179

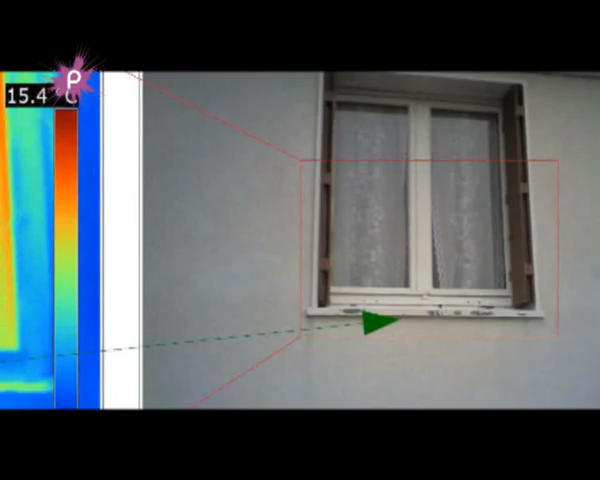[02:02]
on voit comment se répartissent les déperditions, il y a vraiment un outil qui est très visuel, c'est la caméra thermique.
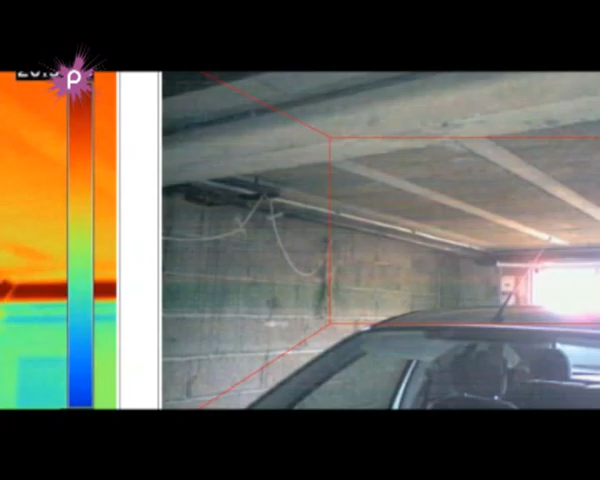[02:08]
Et là, on montre réellement, on permet de mettre des images en fait sur ce que les gens ressentent. Les déperditions par le toit, avec la caméra thermique, on va voir effectivement que le toit est très chaud par rapport à l'environnement.